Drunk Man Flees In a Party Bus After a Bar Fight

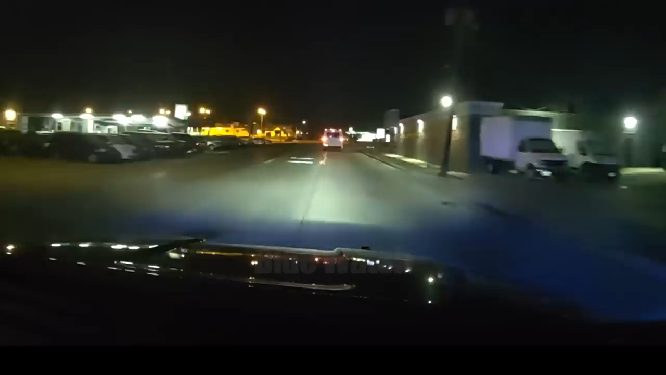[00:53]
We're going eastbound on Theodore. It looks like it's starting to pull over in the Dollar General lot. And by pull over, I mean it's continuing southbound on Lawrence.
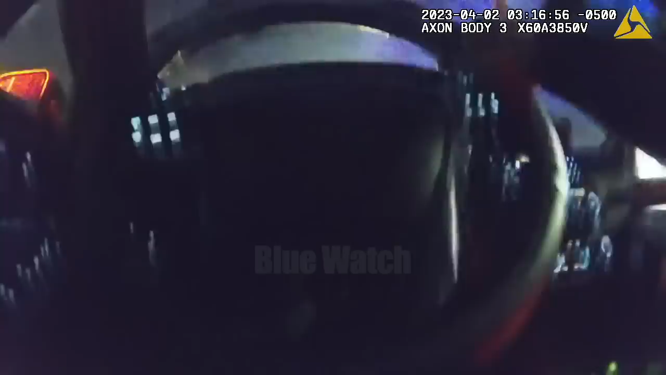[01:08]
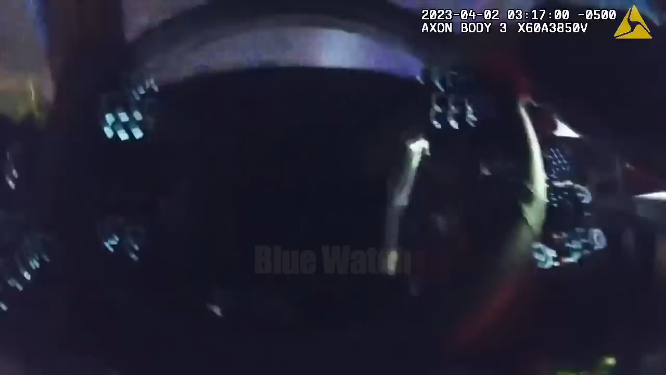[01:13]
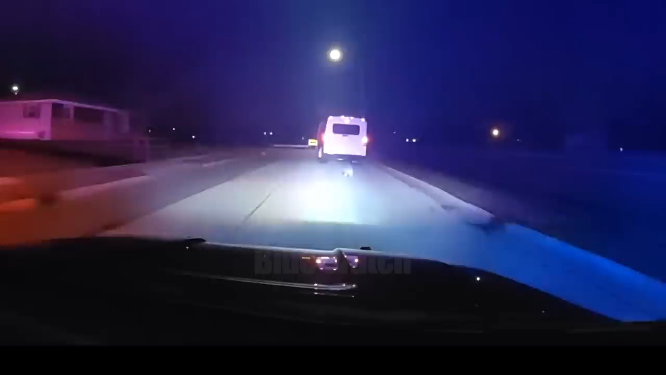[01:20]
Continuing southbound on Lawrence. Charles 1, copy the traffic. Yeah, copy. We're chasing 4.